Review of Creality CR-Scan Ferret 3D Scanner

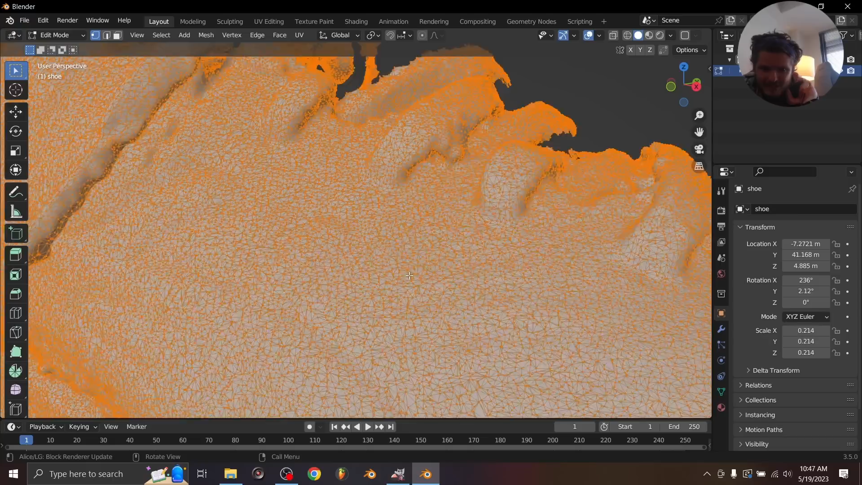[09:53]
And of course, you can run this through a decimation, or you could sculpt mode this. That's kind of the point, right?
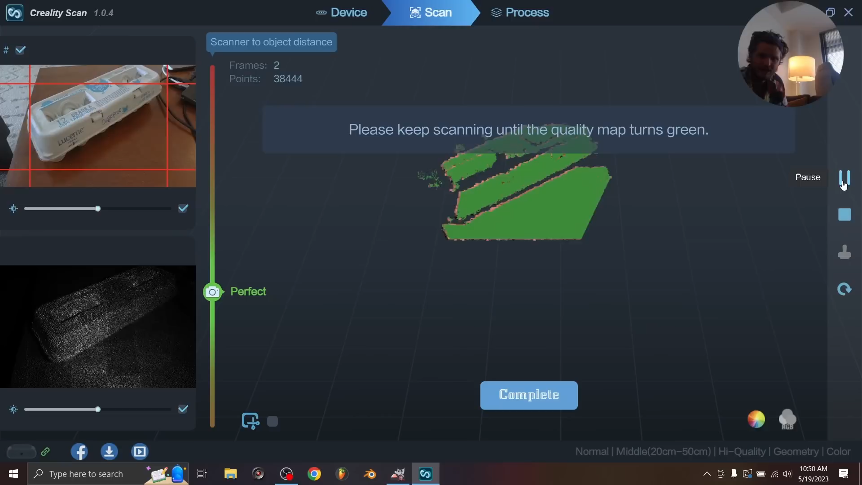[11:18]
So I'm just going to click play and we're just going to do a bit of a scan. Again, the more time you spend doing this, the better results you can expect.
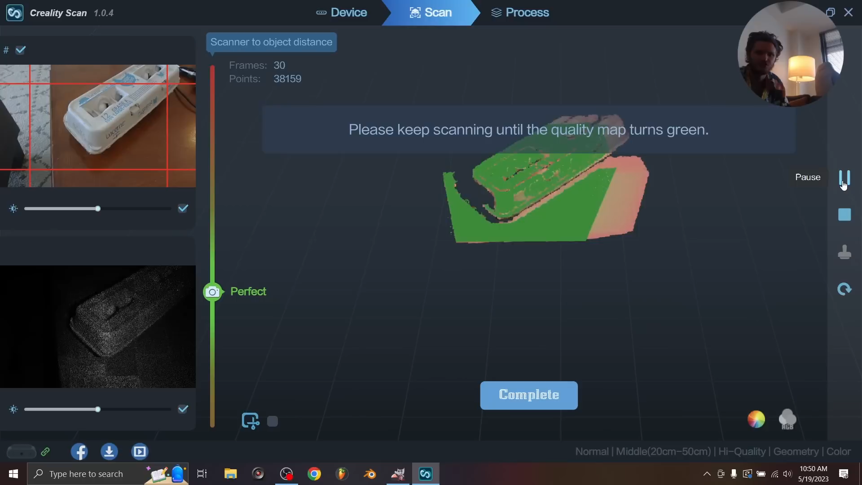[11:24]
But I'm just going to keep it simple. Now, by the way, I don't really know how much the surface that you scan on matters,
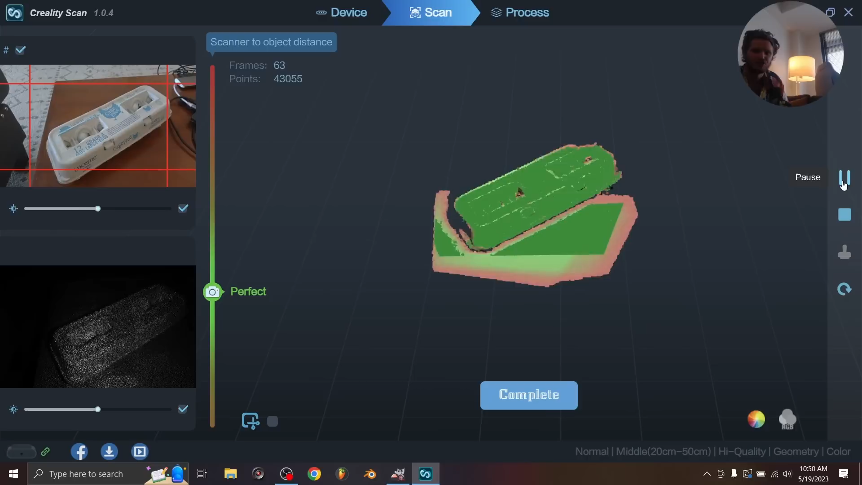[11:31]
like the table. I would imagine a non-reflective surface is ideal.
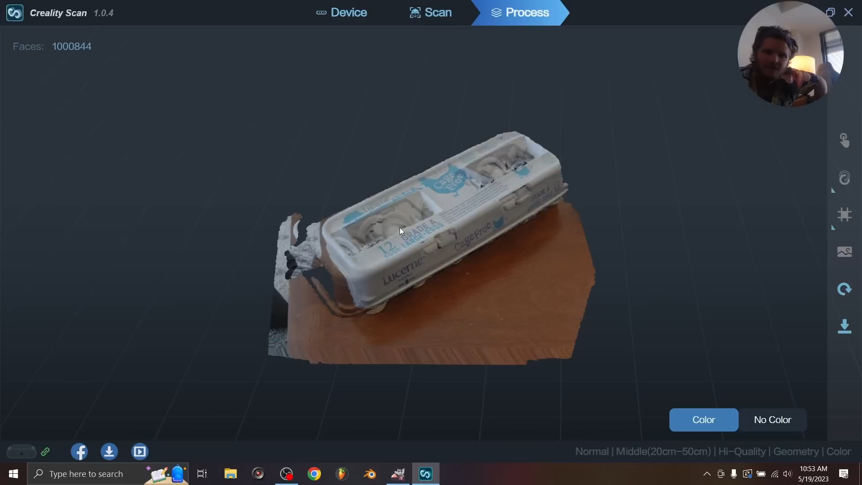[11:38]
Okay, so once again, our scan is complete. Again, I would recommend using a better surface than I did.
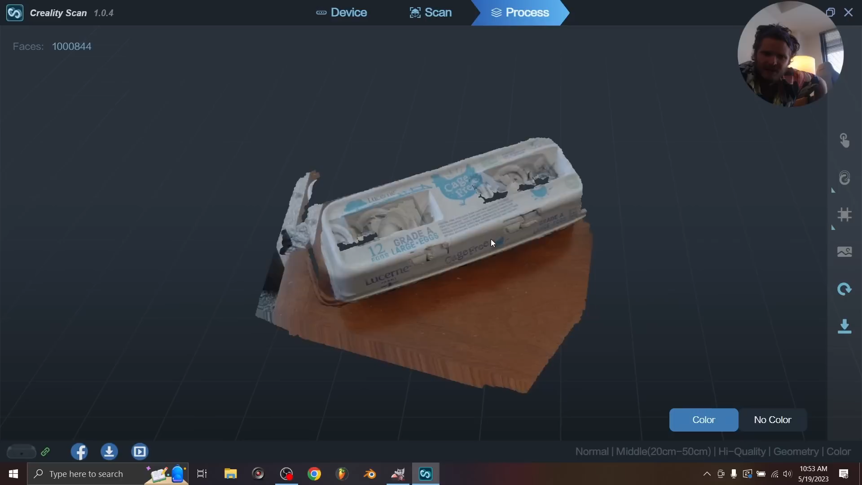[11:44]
But you can see the scan, for at least the areas that I used it, very high quality.
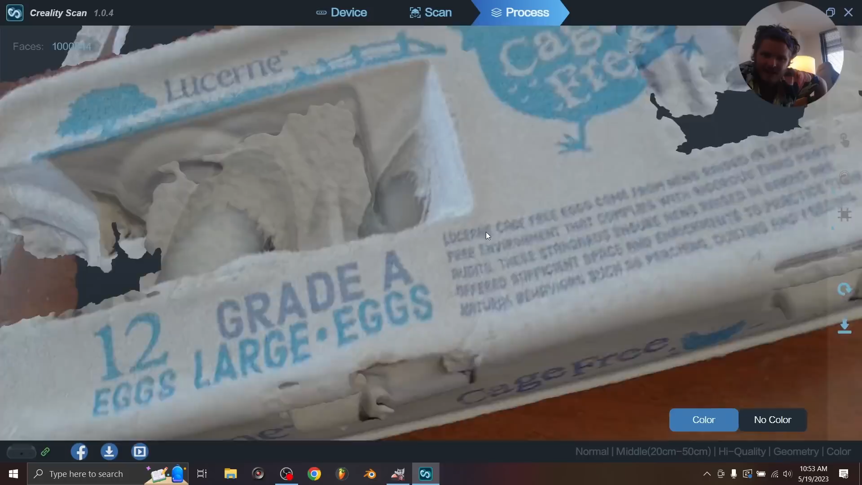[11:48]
You can almost actually read the text that's on here, especially if we were to export out the texture instead of using a raw
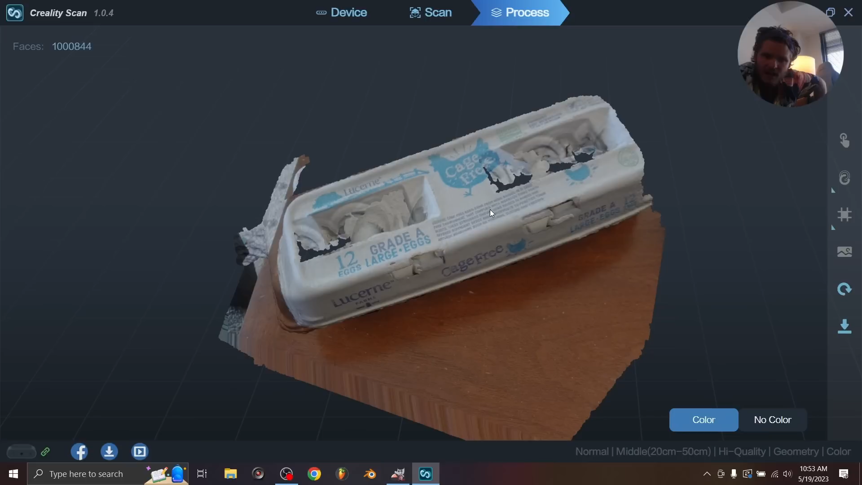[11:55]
geometry with the color attribute like we did.